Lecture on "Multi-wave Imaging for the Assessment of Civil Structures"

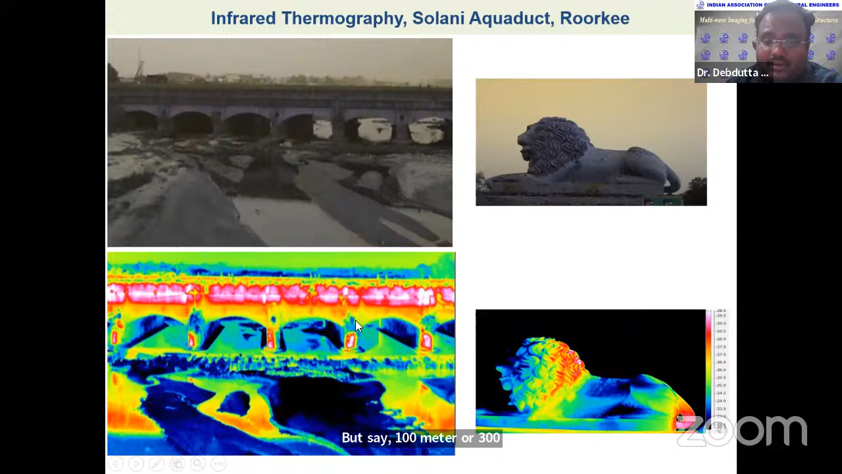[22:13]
there are moisture ingress also, vegetation growth and many things. But say 100 meter or 300 meter away, you can find out the defects. So that is the beauty of these techniques. But again, it is not going to give you the deeper defects. It will give you the surfacial defects. Then you can see also the some kind of, in a particular site, you can see the cracks, voids, seepage.
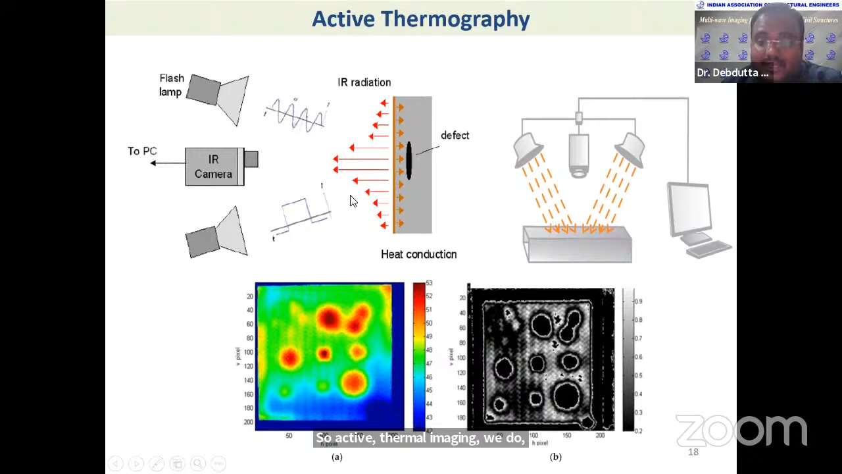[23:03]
You heat it for some time and you will get some kind of heating gradient with time. And then in the cooling phase or the heating phase, you will try to find out the difference in radiation. Based on some signal processing, you can find out the defects. This way you do. Like this is explained, well explained here.
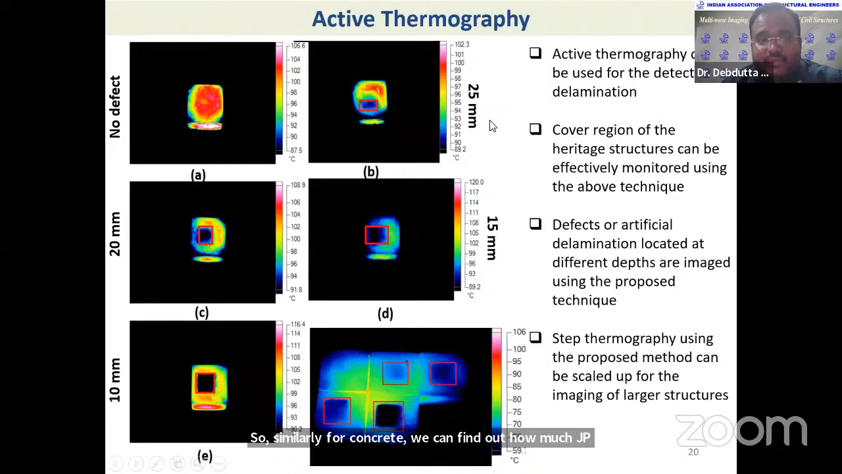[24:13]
So we can go say 25 mm, some places we got up to say 35 mm also in concrete you can go. In masonry structure, it will get a little bit more because it's a porous in nature.
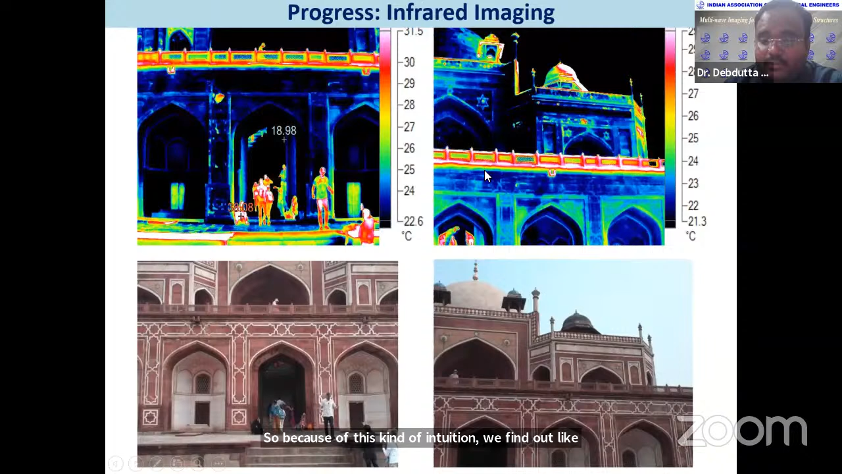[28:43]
Similarly, we have done it for our in-house R&D we have done, like in a laboratory, to find out the when to carry out this investigation, like in which time. Like suppose you would want to do some passive thermography, which is the best timing for that. So for that, we put different defects, we cluster it.
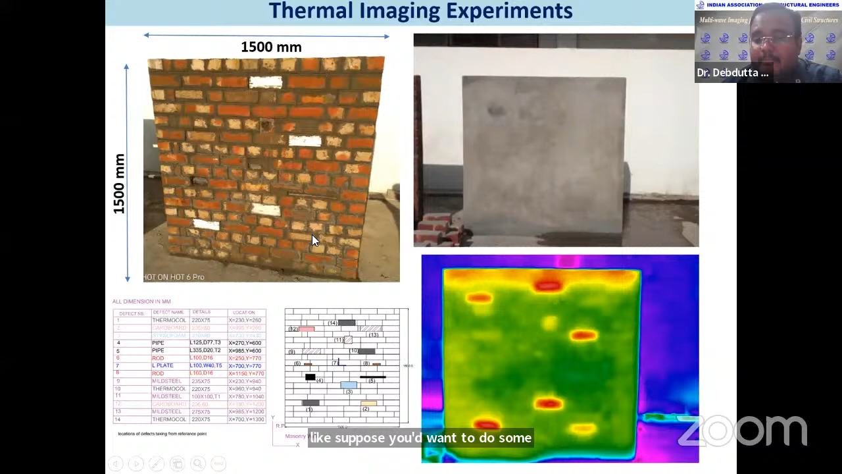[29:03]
Now we can find out these defects using passive thermal imaging, but what time? So similarly, we do some kind of numerical modeling also for that.
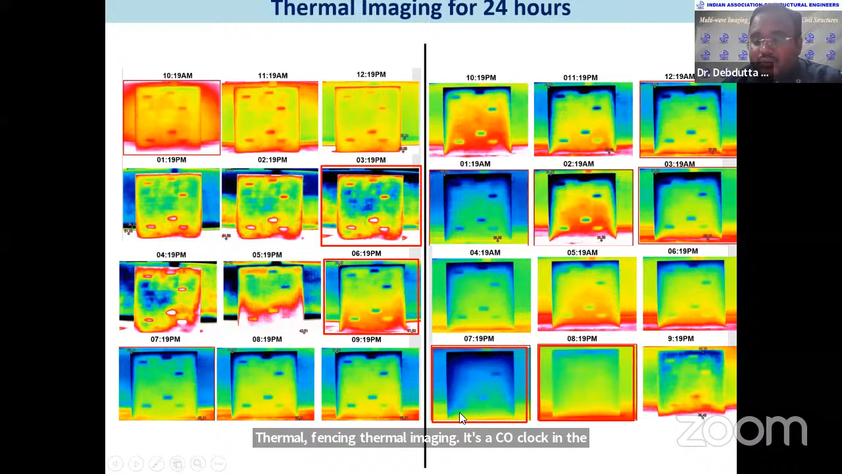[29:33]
So that kind of observation we could find out that there are different kind of heating or cooling characteristics in the sun. So you can see these defects also.
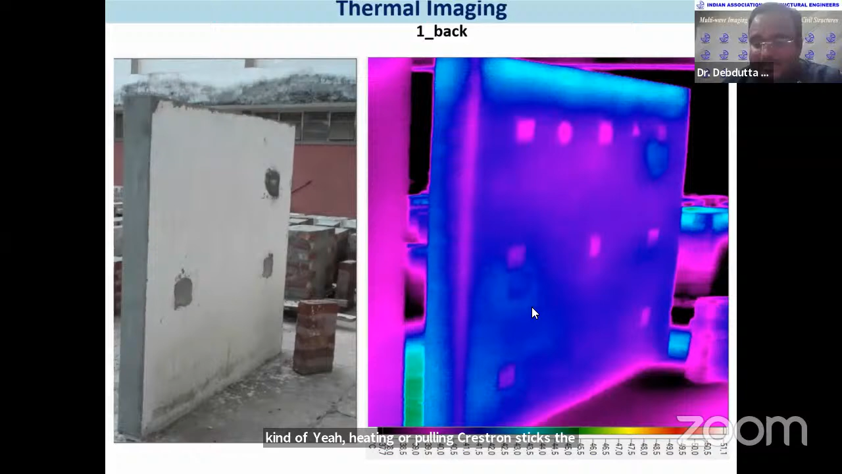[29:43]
There are several defects got embedded. Now, this is all about the thermal imaging. Now, I'm coming to the ultrasound.
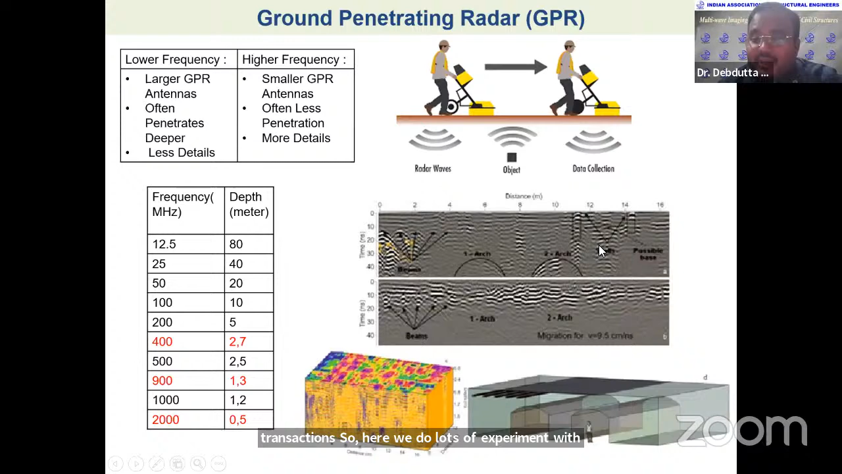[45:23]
So radar waves, you can see, suppose you put a defects inside that and you can find out the defects.